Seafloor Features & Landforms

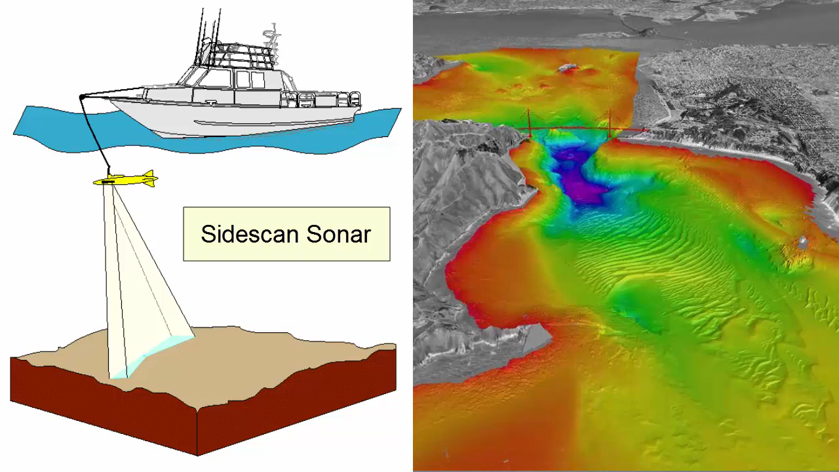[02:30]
Most of the seafloor images that you will see in
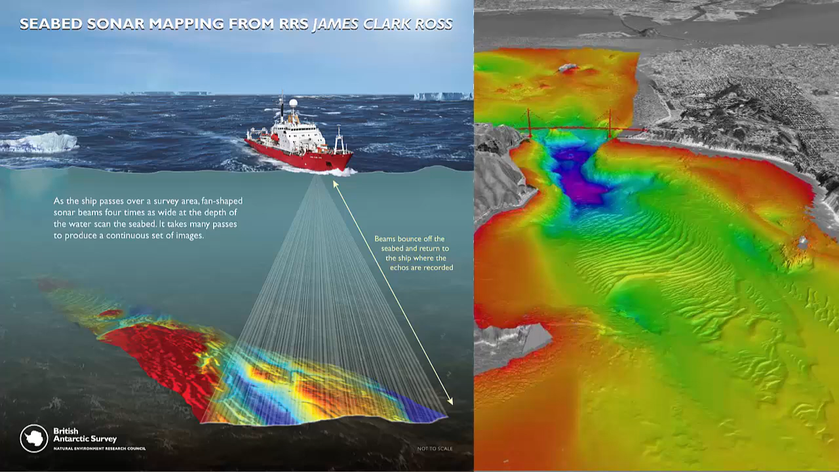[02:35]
this class were developed using some kind of sonar technique. Pause now.